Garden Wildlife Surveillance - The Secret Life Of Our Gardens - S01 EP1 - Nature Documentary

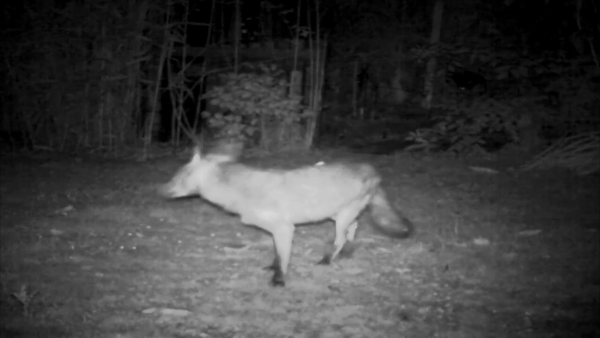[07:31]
We had an entrance from the new boy on the block. We were able to establish this was not Eton. This was not Cambridge.
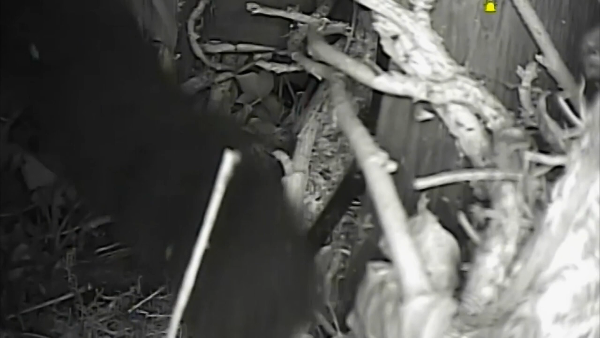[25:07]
Within 10 seconds, all the robin chicks are dead. I never usually get emotional,
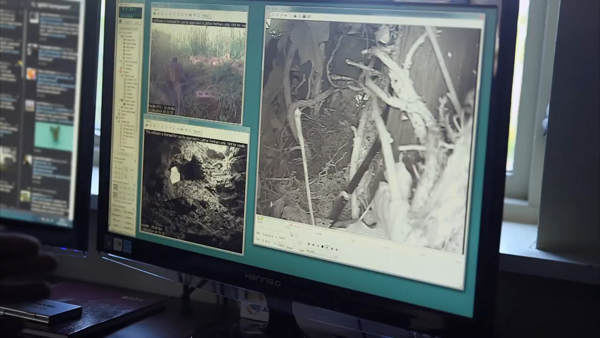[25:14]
but another three or four days, they'd have been out of the nest, and then they'd have had a bit more of a chance.
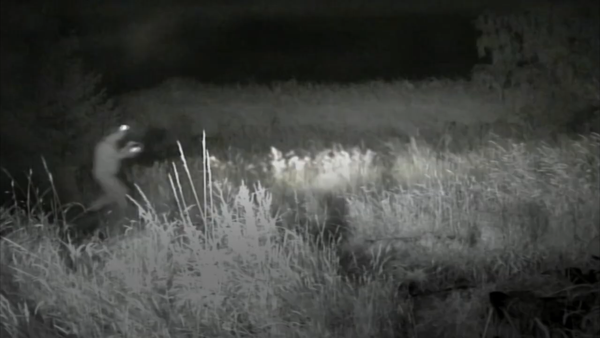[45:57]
I just saw his eyes. Jesus. My eyes burned.
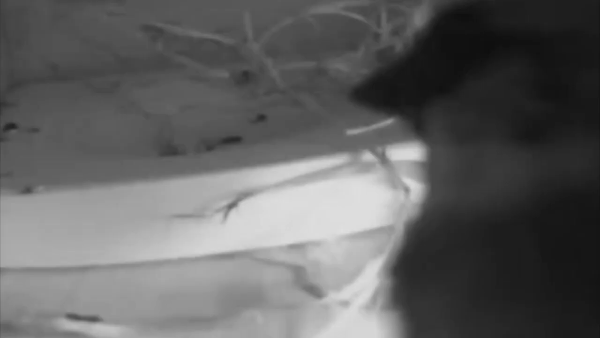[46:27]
After four patient weeks, David has finally caught a glimpse of something in his swift box. Hello, boyo. Hello, boyo.
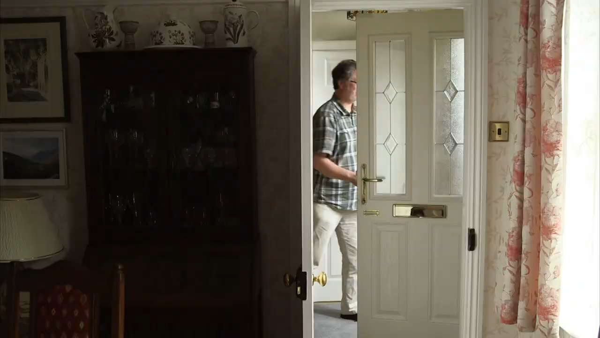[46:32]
But not being totally sure of what it is, he calls on friend Doug for a second opinion. Well, come and have a look.
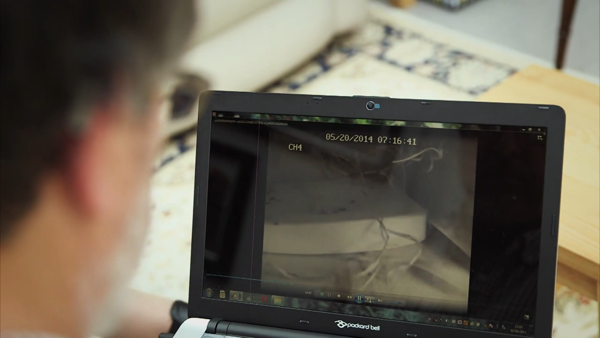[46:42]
Ah, you have to get that big again.
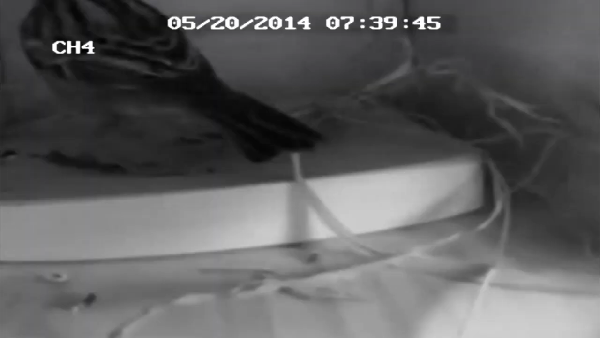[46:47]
Oh, okay, okay. That's enough. Can you see that? Yeah, it's a male house, Barrett. Right.
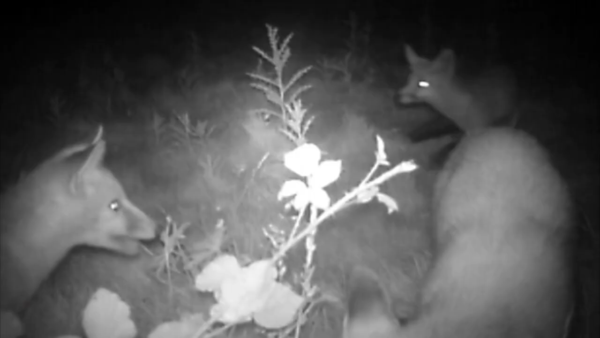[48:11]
Oh, this is stupid. They can see the trail camera. They're all looking at it. They're eyes are big.
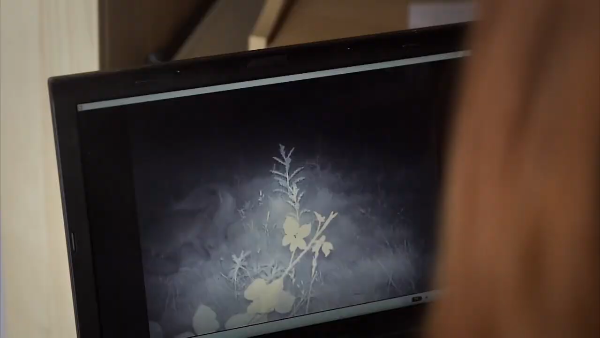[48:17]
Whoa, what was that all about then? He looked like he was having a fight with the other one. Oh, we've got some fighting playing going on here.
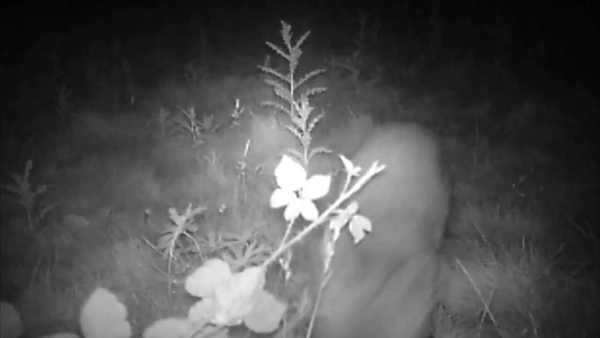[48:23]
Oh, he's really scared. He's not sure what the trail camera's all about. That is so lovely. Oh, I'm so happy. Oh, that's brilliant. It'll be brilliant to share on my blog and on my Facebook page and Twitter as well, to show the people what I've recorded.